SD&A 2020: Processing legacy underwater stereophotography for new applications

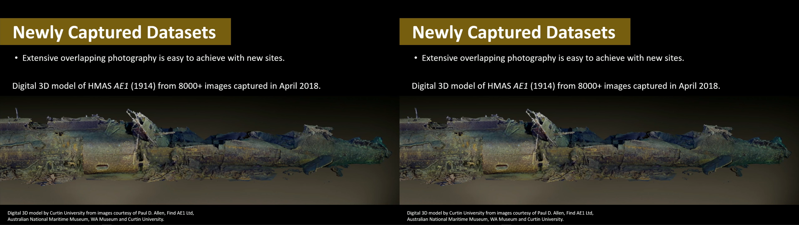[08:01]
So this is a 3D model we generated of a wreck of Australia's first submarine that was lost in 1941 off the coast of Papua New Guinea. And we collected 8,000 images of that particular wreck. The wreck is 55 metres long, sitting in around 300 metres of water. And that was used to produce a very detailed 3D model.
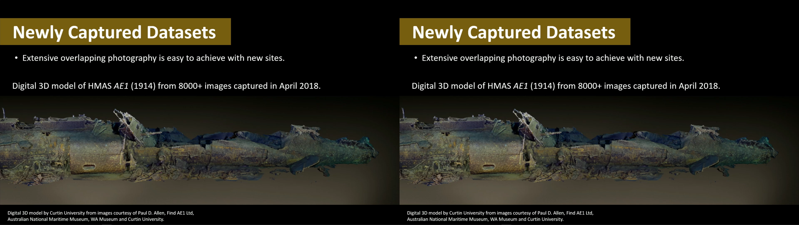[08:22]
But we collected all of that photography with the intent of generating a 3D model.
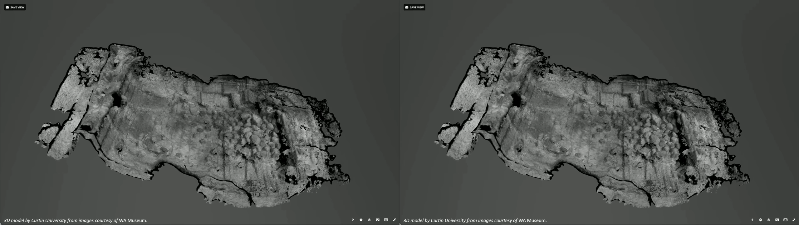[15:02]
So these are some renders, animated renders,
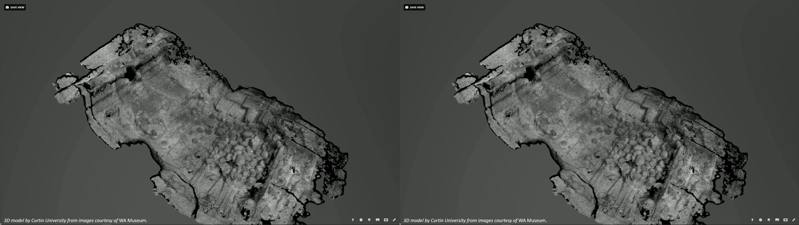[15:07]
of some of the 3D models that we've generated. This one's row 10.
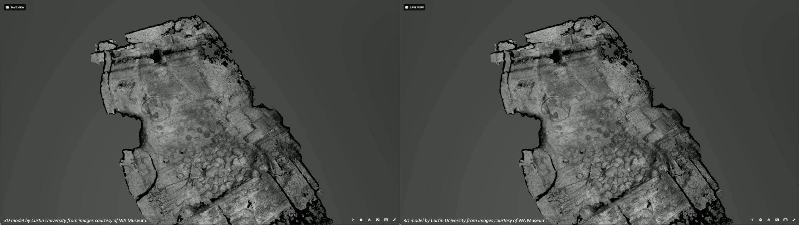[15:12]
And, again, you can see the ballast stones.
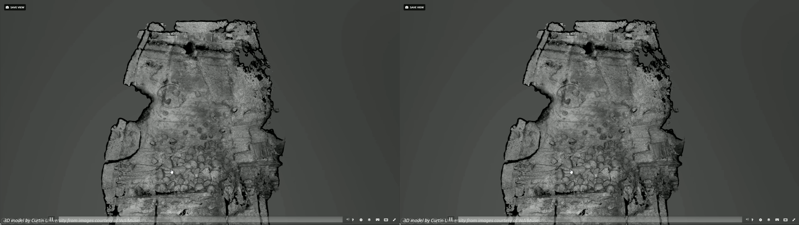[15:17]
And over here you can see some of the slate.